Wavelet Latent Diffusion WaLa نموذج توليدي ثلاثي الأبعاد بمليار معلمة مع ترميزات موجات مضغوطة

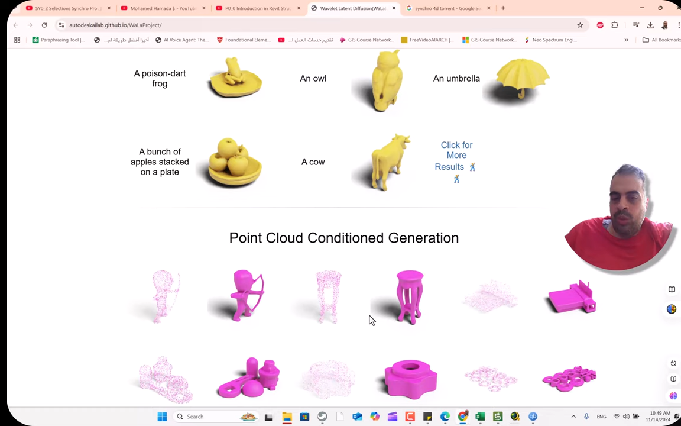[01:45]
لعناصر بالشكل دوت فده يفيدنا لما نعمل لزر سكان تمام الديبس الديبس يعتمد على ايه اكتر حاجة على الحاجة القريبة في نارة اكتر من اللي وراء تمام وهكذا فبيبدأ يحاول يتخيل الديبس بتاع العنصر
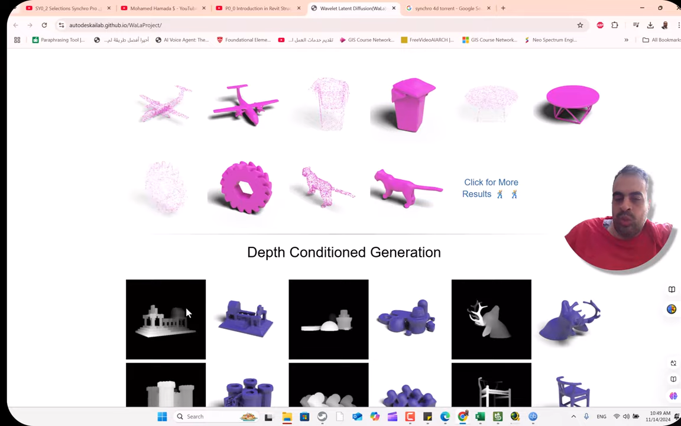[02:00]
اللي موجود بالشكل دوت فده قدام وده يبقى يرجع برا شوية